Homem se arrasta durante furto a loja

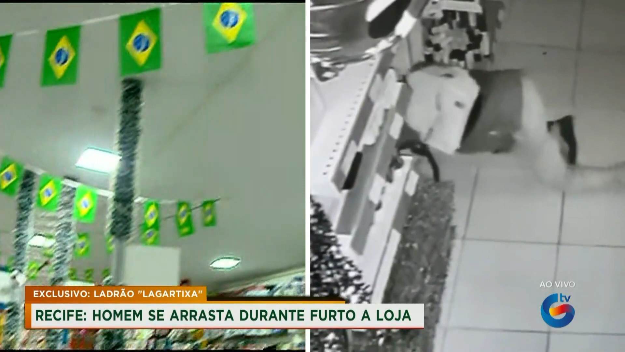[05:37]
E aí a gente percebe que tem bem uma aqui em cima, que foi a que registrou essas imagens exclusivas que a gente está trazendo no Cidade Alerta de hoje.